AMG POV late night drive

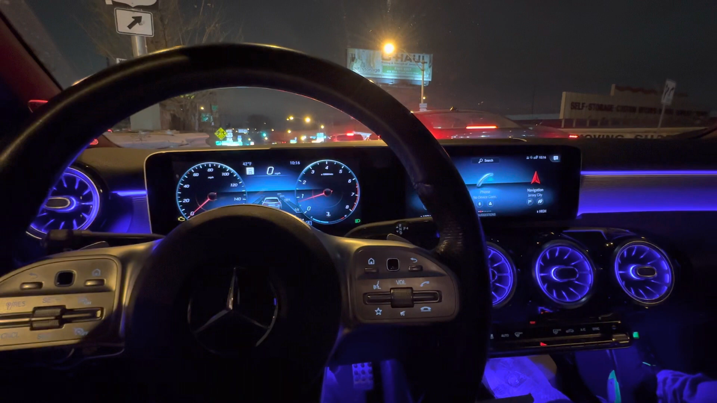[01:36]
I don't know if that's the boys right there. Can y'all see? I don't know if y'all can see. I don't know if that's the boys.
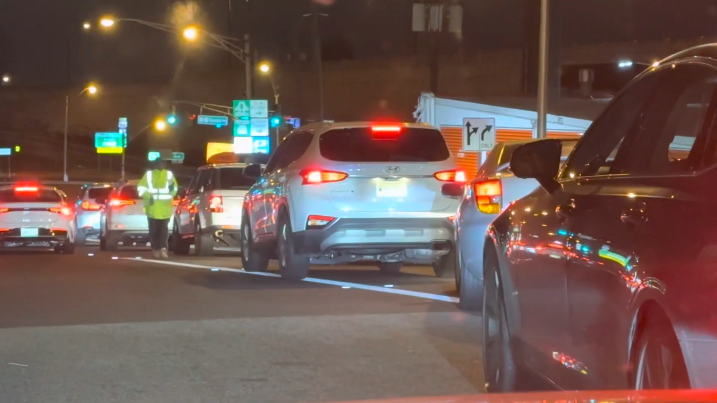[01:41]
Nah, it's probably a homeless guy. You know what I'm saying?
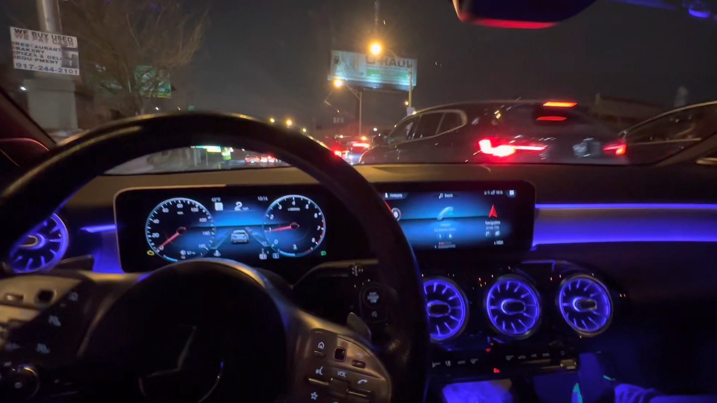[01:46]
But, there's so much traffic right now. This is crazy to me.
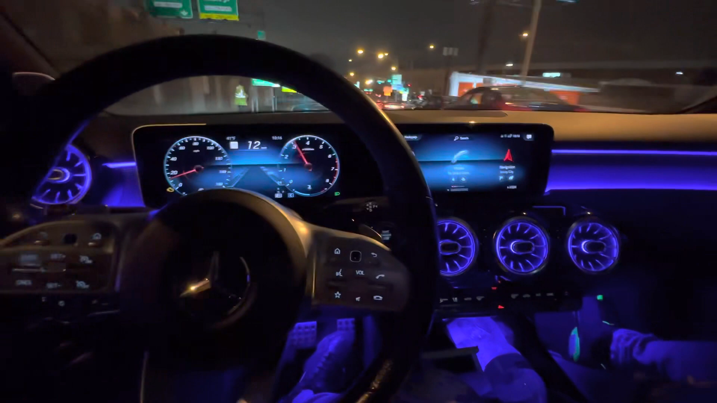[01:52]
You know what I'm saying? I think I got a turn right here.
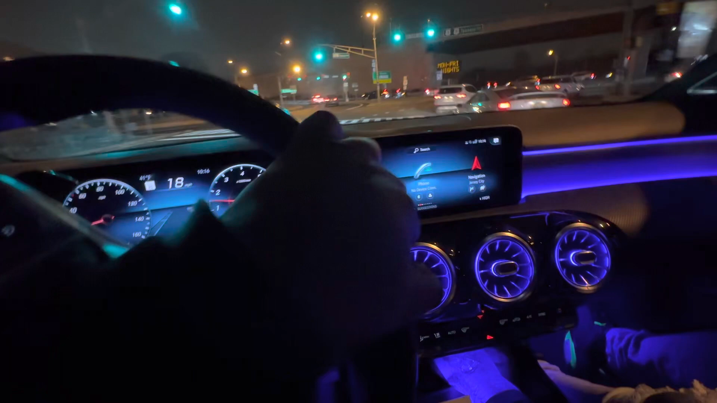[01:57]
You know what I'm saying?
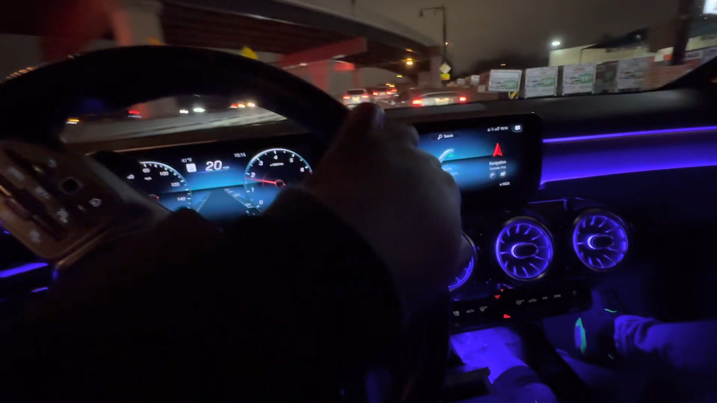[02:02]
No cut-ups right now, you feel what I'm saying? No cut-ups. Try to do a cut-up in Jersey. See, the boys is going to cut you up. You feel me? Look at this. This is insane.
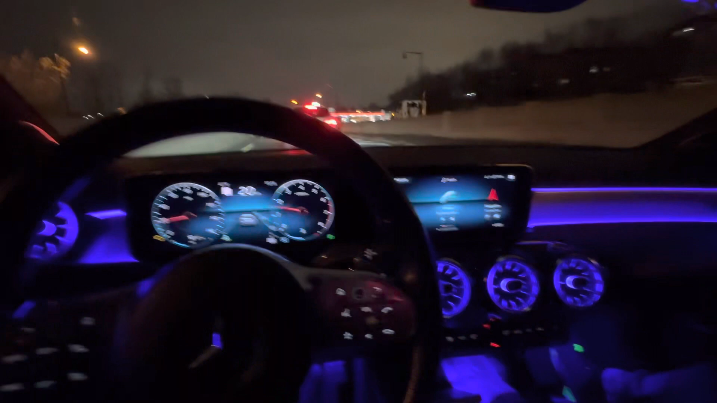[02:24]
This is always traffic. Always. I don't know why is it always traffic. You feel what I'm saying? Oh, yeah, yo, yo, yo, yo, bro.
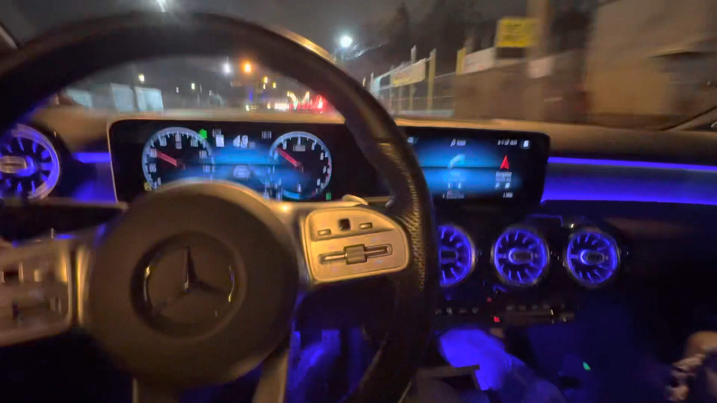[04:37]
There be too much going on. Like, look at this guy right here. He's moving so slow. Oh, yeah, New York? Oh, my God. They are haters. Like, literally, the drivers, they will not let you pass. Like, they will literally speed up if they see you coming.
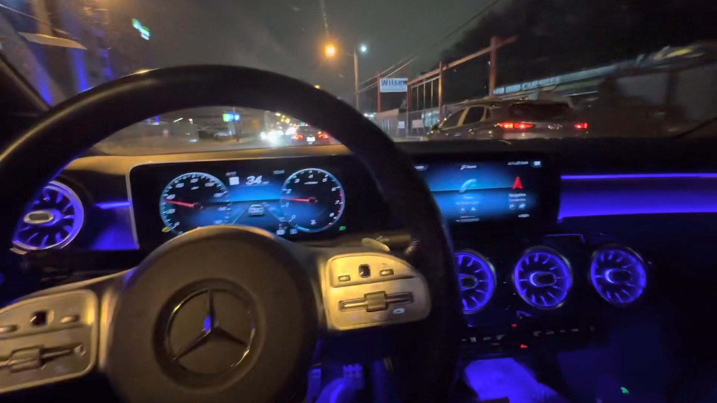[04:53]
If they see you cutting up and shit, they're going to speed up on purpose. Look at this nigga. Slowing down. For what? Signal on for Dumlo.
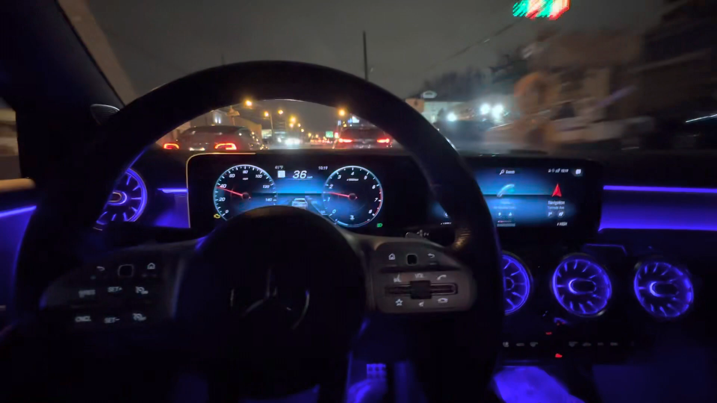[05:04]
Yeah, he got his signal on for Dumlo. He's not even moving. Driving mass slow. Look at this guy. What if he's doing a POV? Nah, he's not doing a POV.
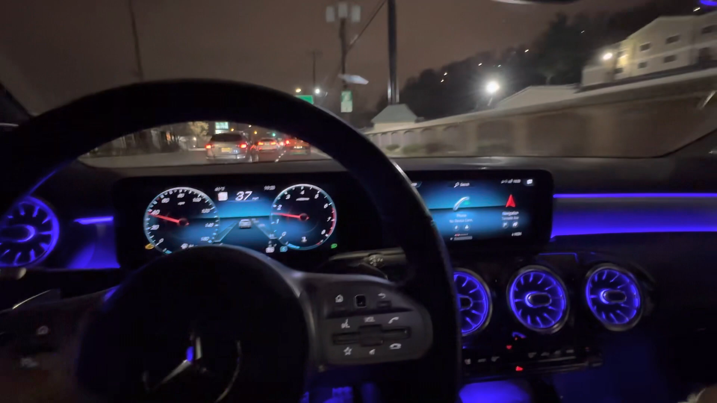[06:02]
How far is that? It's this shit, right? Let me see. 7 minutes? It's telling me to just go straight, right? Starting route to Walmart Supercenter. I'm Gucci.